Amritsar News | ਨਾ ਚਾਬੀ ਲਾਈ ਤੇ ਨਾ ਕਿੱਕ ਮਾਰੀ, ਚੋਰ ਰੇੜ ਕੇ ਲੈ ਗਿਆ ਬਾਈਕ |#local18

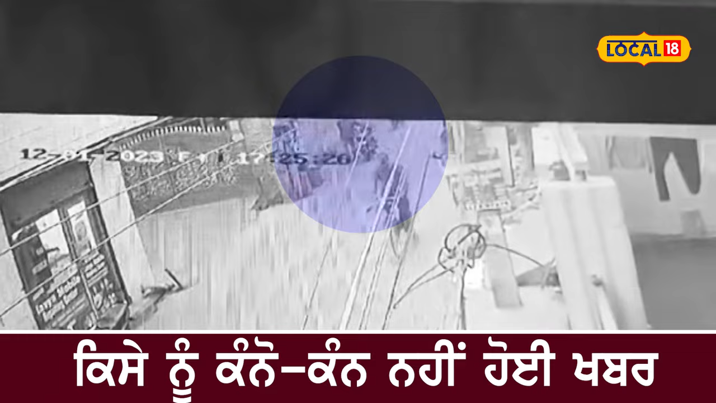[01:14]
मलके आम नागरिक देख तरह ही आके बड़ी ही चलाकी दिनाल एक बाइक चोरी करके ले जानदा है।